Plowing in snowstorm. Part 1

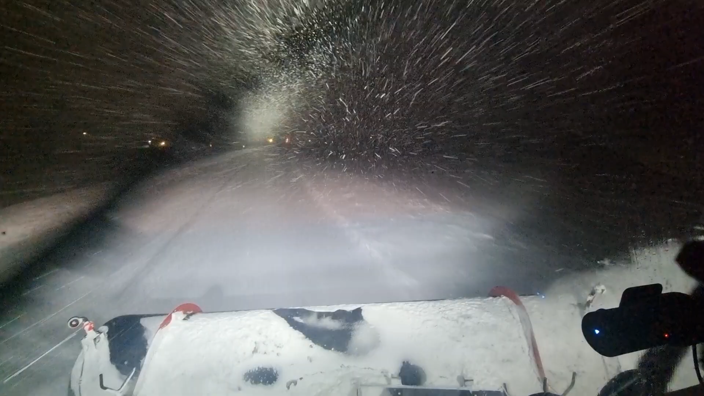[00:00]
Okay, welcome back to the channel. Massive snowstorm is rolling in over us. Traffic announcement, wait. Have to listen to this.
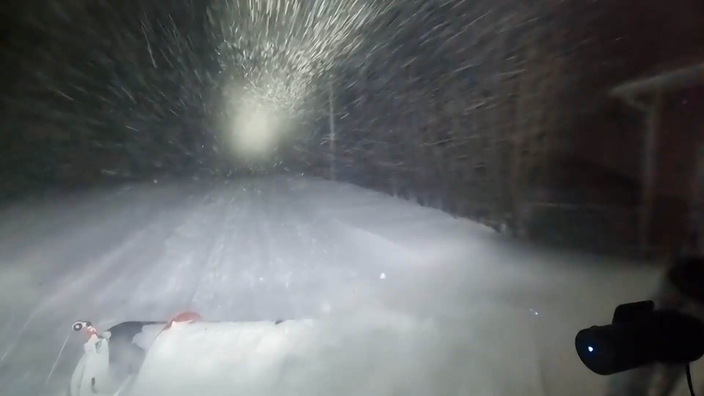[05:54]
Here comes more! Here comes more! Whoa!
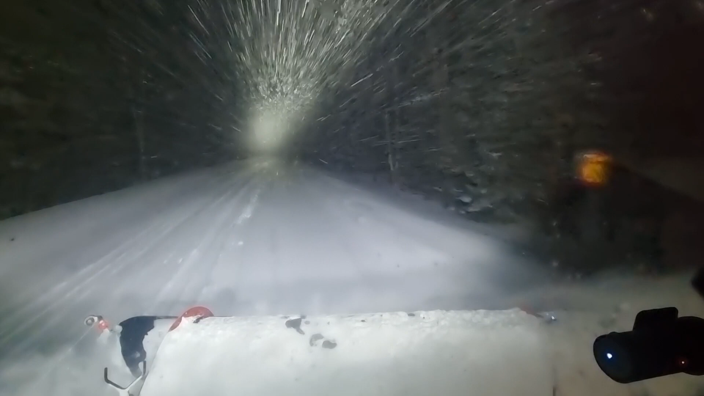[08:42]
It's Friday night, so, not that much traffic, but, but still. It has to be cleared for emergency vehicles and stuff like that. Or, or if it is someone stupid enough to go out and drive. Can it be 10, 15 centimeters on the road, maybe?